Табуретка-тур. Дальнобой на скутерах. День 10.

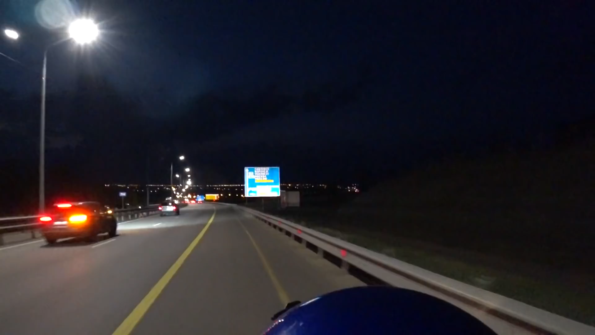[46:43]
Мы уходим вот направо, на верхний Мамон и Павловск. Бесплатный проезд нам сюда. Верхний Мамон.
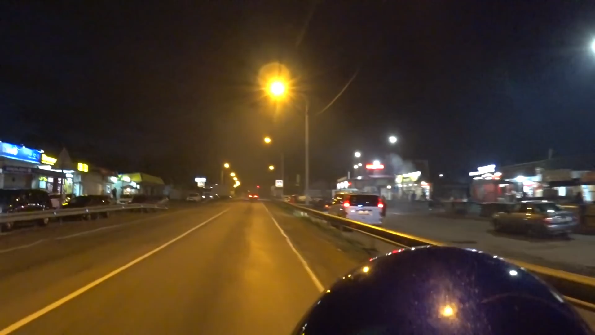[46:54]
Целая улица шашлыков. Все в дыму.
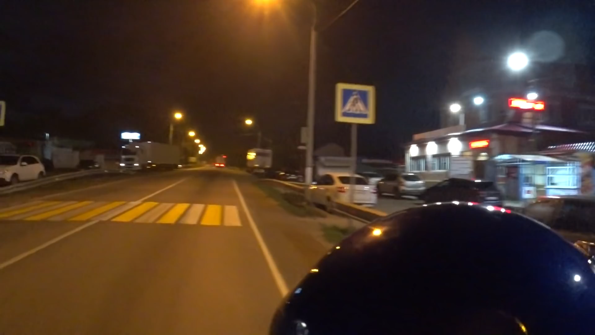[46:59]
Пахнет мясом. А мы едем дальше.